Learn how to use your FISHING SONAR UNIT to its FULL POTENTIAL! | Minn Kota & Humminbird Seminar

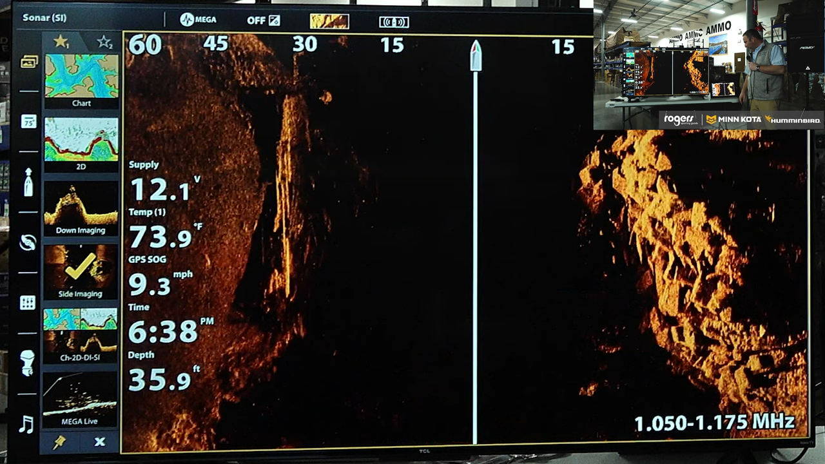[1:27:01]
On screen: depth 35.9 ft, water 73.9°F, speed 9.3 mph
And that's why I say it's kind of a rule of thumb, like it's a starting point, but feel free to make an adjustments from what I tell you. But in generally terms, it's minor adjustments. You're not going to make major adjustments to that. So the advantage of side imaging, getting back to it a little bit, is obviously I can orient stuff right and left on the screen. I can also mark waypoints right and left.
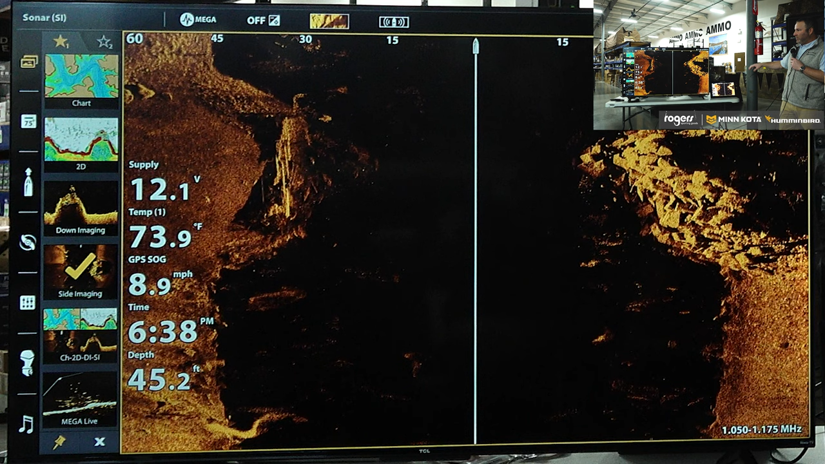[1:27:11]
On screen: depth 45.2 ft, water 73.9°F, speed 8.9 mph
And so this is an old blown up bridge. So this here and this here was an old bridge. I'm going to stop the screen from moving here for just a second. And if I wanted to mark a waypoint, I could move my cursor over, or I could use my finger, touch a spot. What do you want to do? I want to mark a waypoint. So now I've dropped a waypoint here. If I wanted to come back and fish that waypoint, I can go to my chart screen. You can see it's waypoint 18.
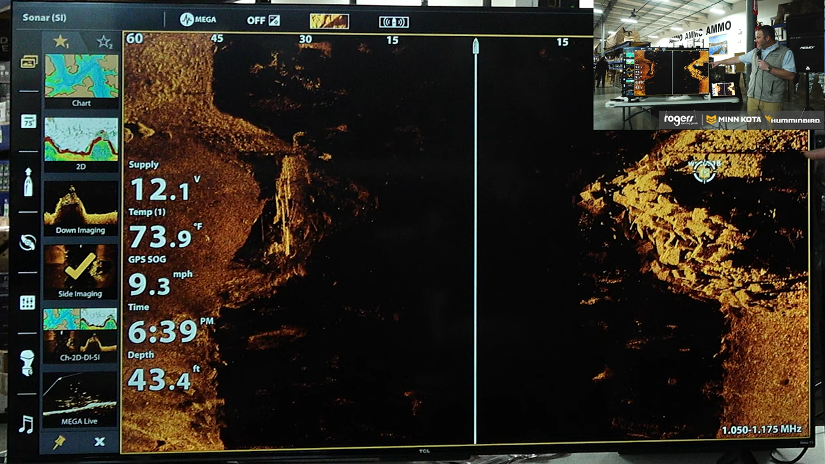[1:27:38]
On screen: depth 43.4 ft, water 73.9°F, speed 9.3 mph
So if I go to my chart screen now and zoom in, is that waypoint 18?
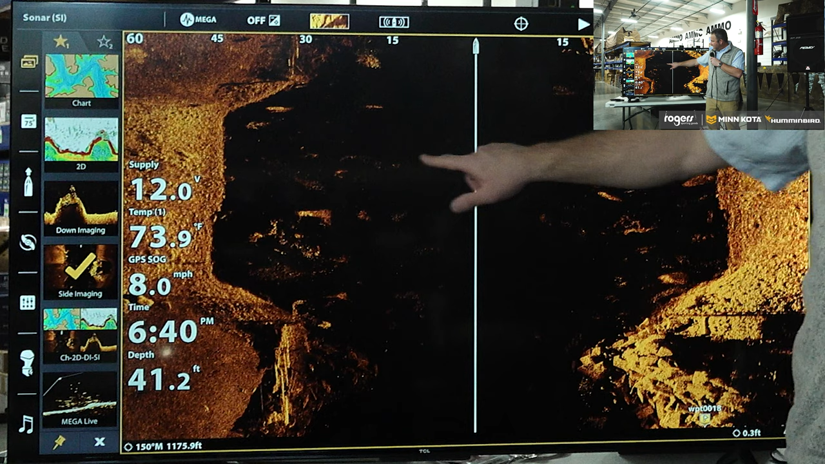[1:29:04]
On screen: depth 41.2 ft, speed 8.0 mph
So the same thing that you see, this is not a terrible example, but here's a ball of shad. And here you can see kind of some speckles. This is the same ball of shad. But the boat's traveled right over the top of them. And both the left hand and the right hand beam, as it's scanned down underneath the boat, have picked up that ball of shad. Now, obviously, they're off to the right a little bit more than they are to the left. But there's a few over here. There's a few over here.
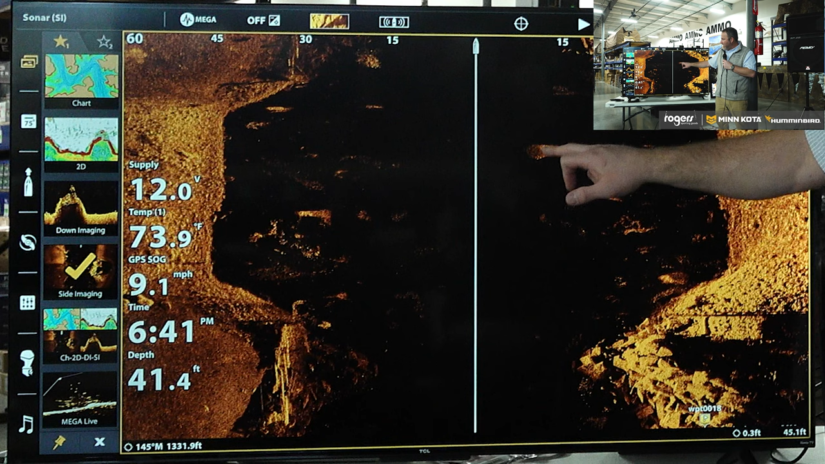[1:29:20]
On screen: depth 41.4 ft, water 73.9°F, speed 9.1 mph
But when that ball of shad is laying here in the middle of the water column, and we split it apart, we split that ball of shad in two and we lay it out on both sides. Does that make sense? You'll see it with trees.
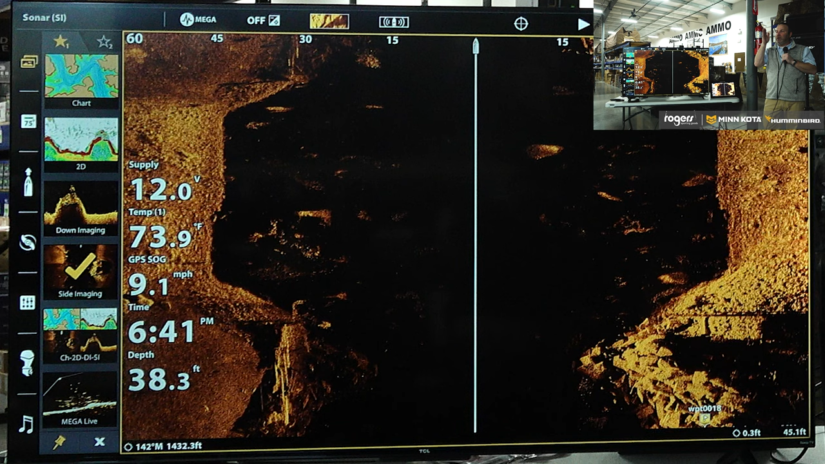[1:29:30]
On screen: depth 38.3 ft, speed 9.1 mph
If you travel right, if there's a treetop sticking up or a tree sticking up on the bottom of the lake and you go right over the top of it, you'll see that tree sticking out over here with the top of it like this. And you'll see the same thing on the left-hand side.
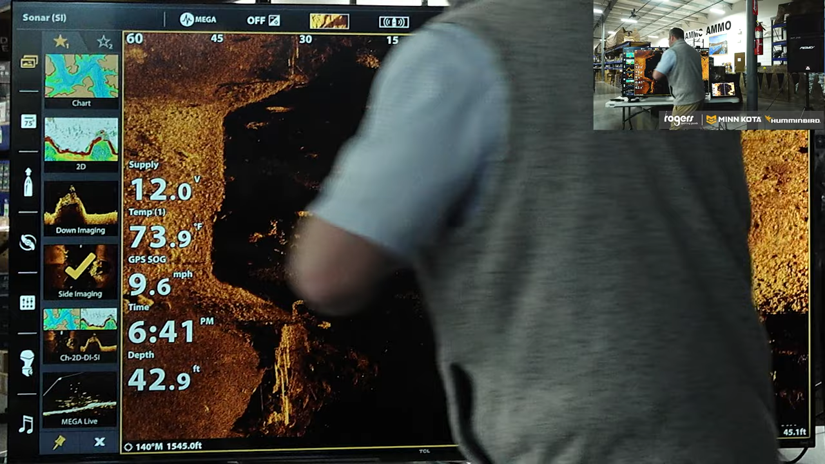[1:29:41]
On screen: depth 42.9 ft, water 73.9°F, speed 9.6 mph
You'll see a tree sticking up with the top of it like that. And you'll see kind of a mirror image.
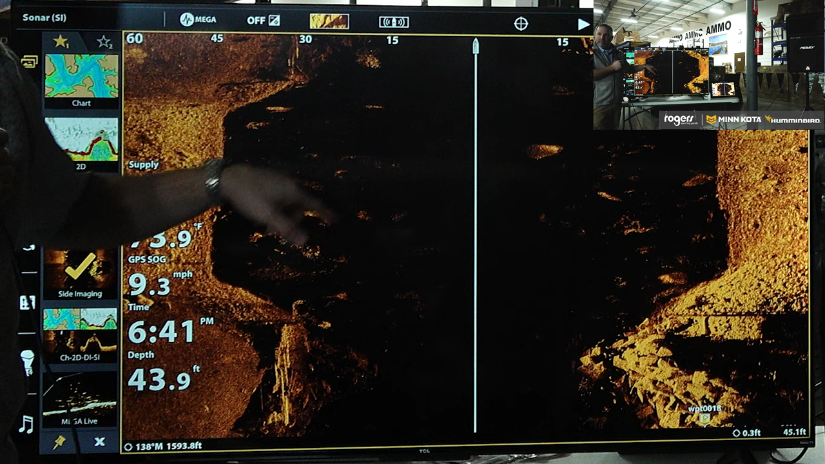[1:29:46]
On screen: depth 43.9 ft, speed 9.3 mph
It's the same tree. We've just split it in two because we've drove right over the top of it.
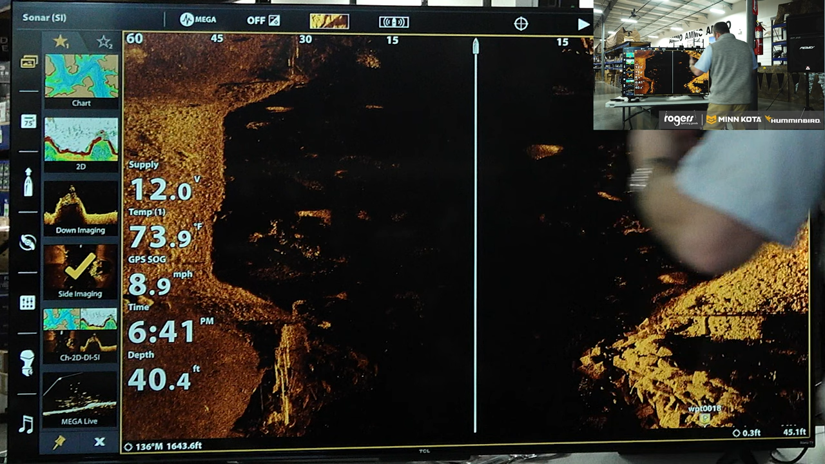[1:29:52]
On screen: depth 40.4 ft, water 73.9°F
And that's kind of the only way we can put it up on the screen. Does that make sense? All right.
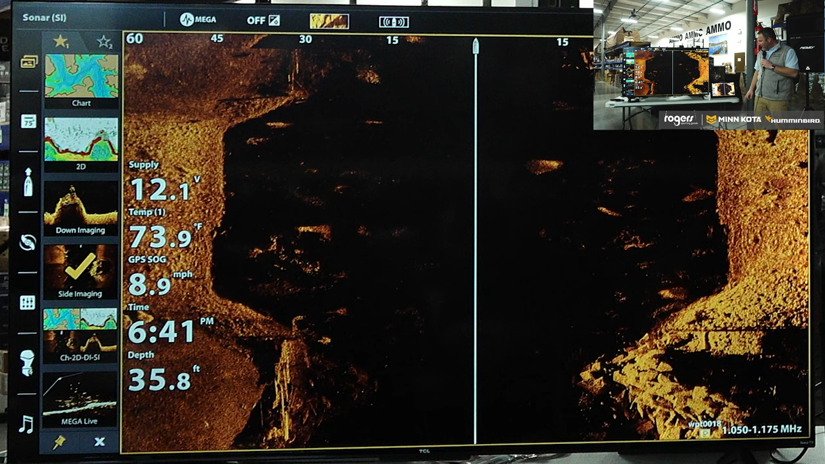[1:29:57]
On screen: depth 35.8 ft, water 73.9°F, speed 8.9 mph
I'm going to kind of start wrapping things up here. I'll talk about down imaging real quick. And I'll talk about some of the advantages. One of the advantages and one of the disadvantages of down imaging. One of the advantages... it's easy to interpret. Like, this is so again, down imaging, let me back up just a second. Down imaging is similar to side imaging. It's a thin beam forward to back, and it's about a 45 degree angle underneath the boat.